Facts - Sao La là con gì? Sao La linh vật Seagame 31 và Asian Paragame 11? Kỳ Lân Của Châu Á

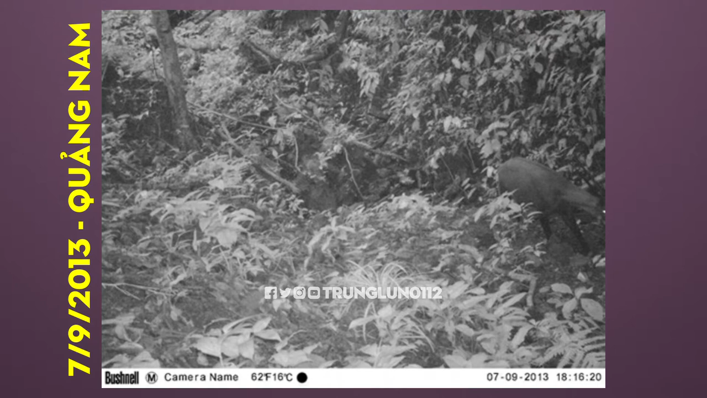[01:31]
Thừa Thiên Huế và Quảng Nam Saola được phát hiện gần đây nhất vào ngày 7 tháng 9 năm 2013 tại Quảng Nam Thông qua camera của quỹ bảo vệ thiên nhiên quốc tế và chi cục kiềm lâm Quảng Nam Lắp đặt tại khu rừng Hèo Lánh thuộc dãy Trường Sơn Việt Nam có 2 khu bảo tồn Saola tại